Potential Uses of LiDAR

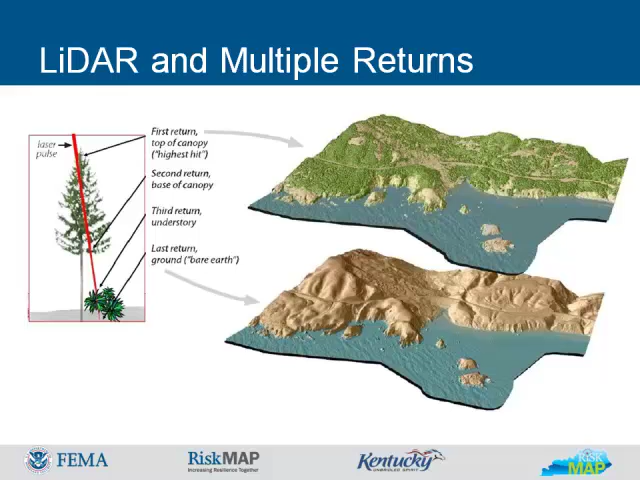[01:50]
The lower image is derived from bare earth last returns for ground surface information. The returns can be visualized based on the data collected. Simple display based on the returns attributes show numerous assessment and analysis possibilities. Here, returns are colored by return classification. An example of classification is the separation of the points into vegetation, building, or ground classes. Each of these groups implies the knowledge of its nature.
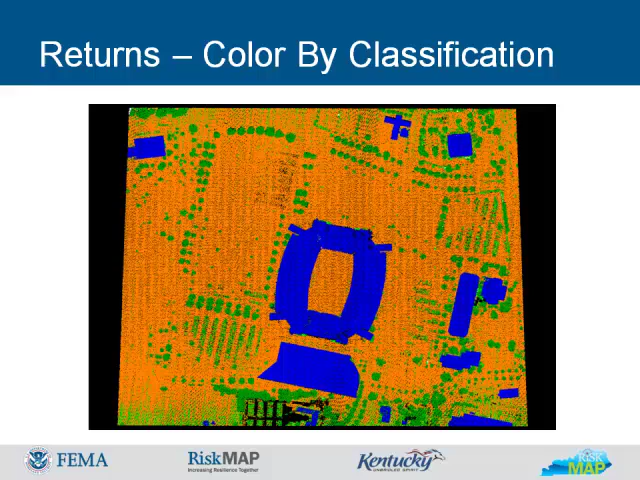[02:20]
The picture shown is Commonwealth Stadium in Lexington, Kentucky. This is not a black and white aerial photograph, but the return data colored by intensity.
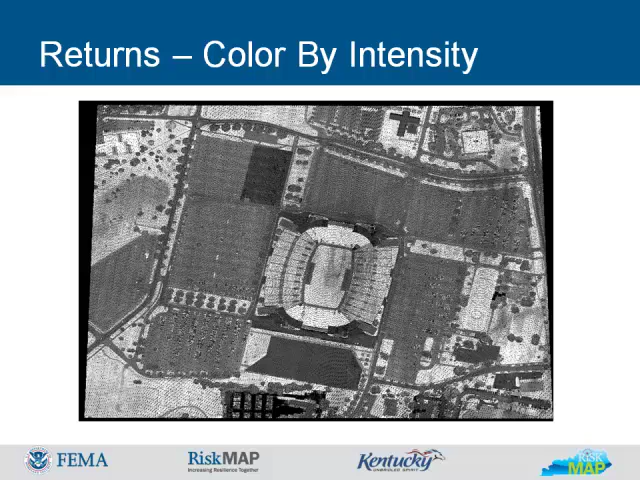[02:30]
Each type of surface returns the signal to the sensor at a different intensity, providing information for processing classifications and display. Flightline data can provide valuable reference information about what is behind the data and how it was collected.
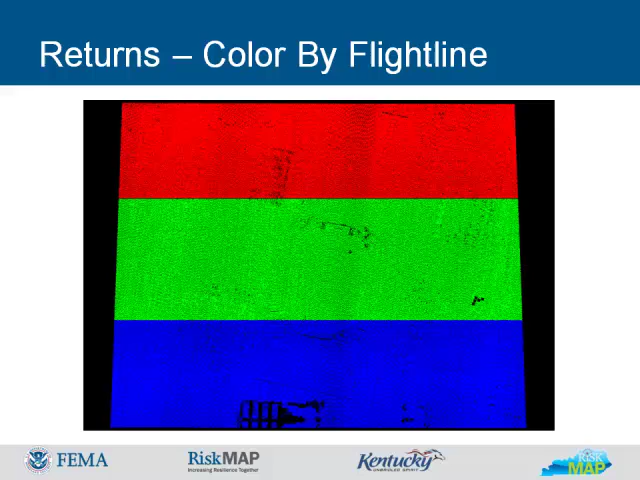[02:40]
This slide illustrates the different elevations.
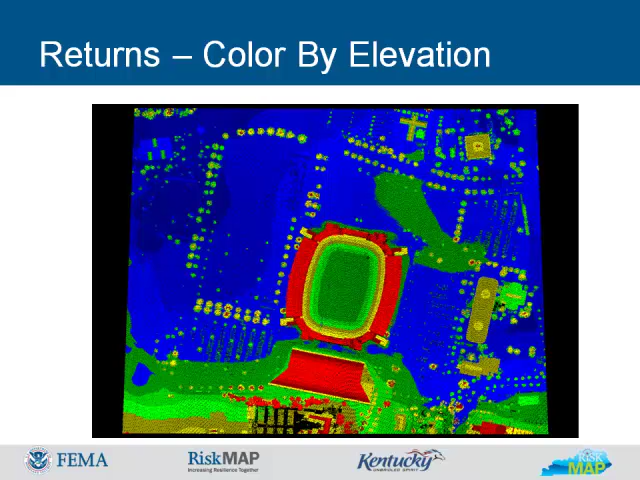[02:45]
This is Commonwealth Stadium again in Lexington. The higher elevations of the stadium are red.
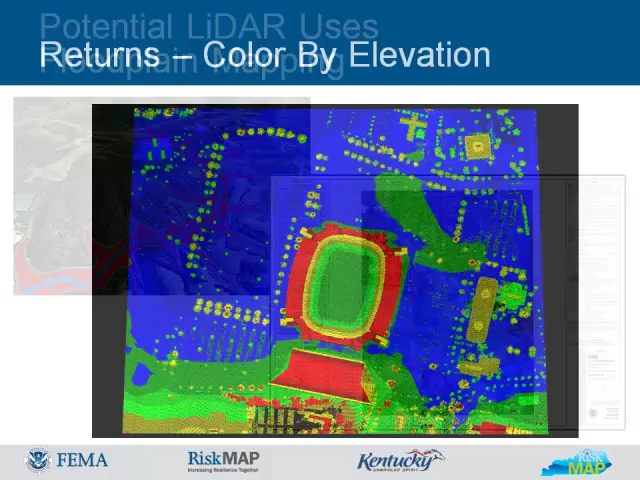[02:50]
Potential LIDAR uses include floodplain mapping.
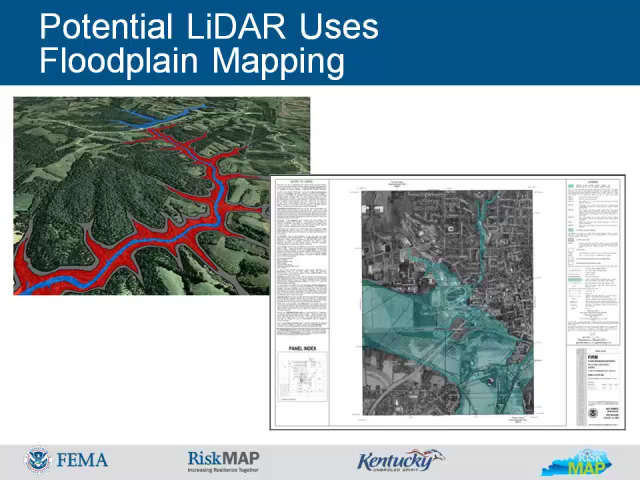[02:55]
LIDAR data supports higher quality floodplain model and accurate extents of the floodplain. Initial site assessments can be done without the need to send survey crews into the field in transportation and development planning. LIDAR provides a practical alternative to traditional study methods for large-scale location and relocation studies.
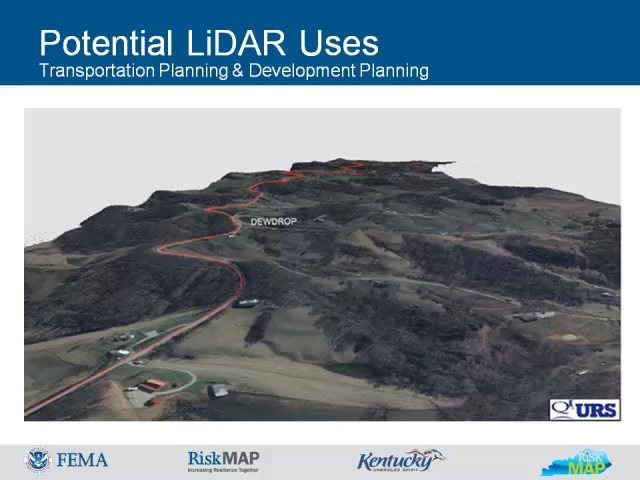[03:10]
LIDAR creates a robust data set for volume calculations, slope analysis,
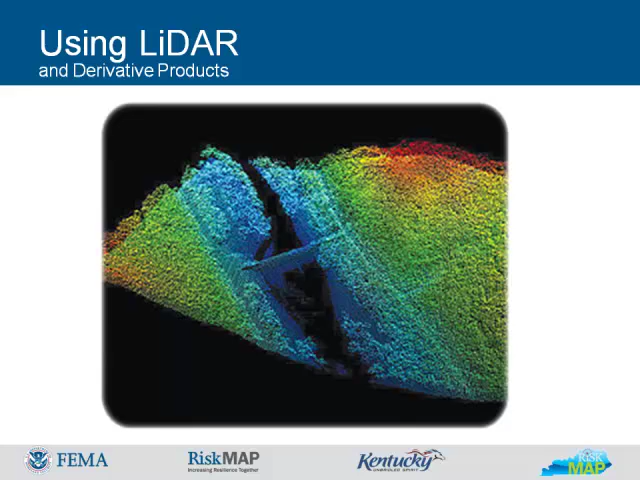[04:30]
The combination of 3D spatial and spectral information contained in the data set allows great flexibility to perform manipulations to extract the required information. Various types of LIDAR software exist, allowing from the simplest visualization operations of zoom, rotate, and navigate to more advanced processing capabilities. Contours have been the primary means of visual display of elevation data in the past.
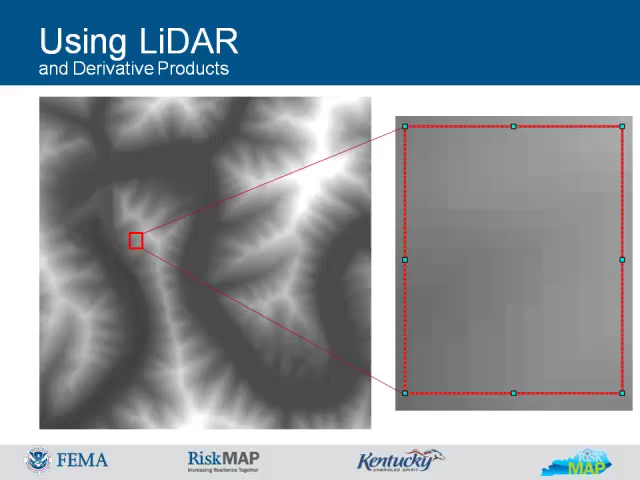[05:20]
They are used quite often in GIS and CAD programs, and are the most common basis for digitally produced relief maps. DEM resolution is dependent on the grid's cell size. Smaller cell size will give you a higher resolution, but it will produce a larger file and require more processing power. Triangulated irregular networks, or TENS, are widely used in various GIS and CAD software to model terrain surfaces. TENS are a form of vector-based digital geographic data and are constructed by triangulating a set of vertices or points.
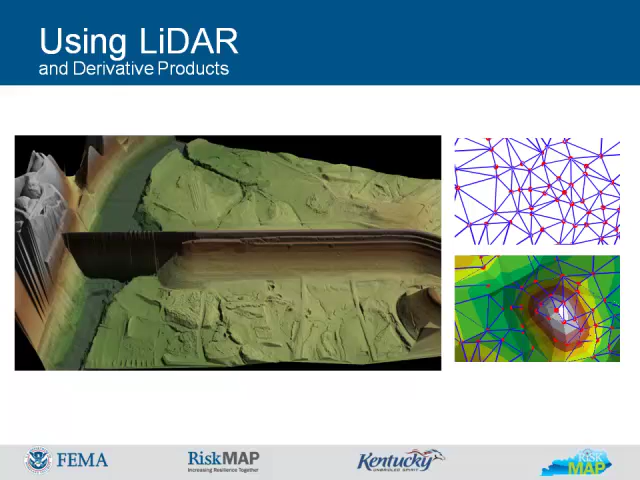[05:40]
The vertices are connected with a series of edges to form a network of triangles. This is a TEN of Wolf Creek Dam. This slide illustrates some of the products and applications for LIDAR.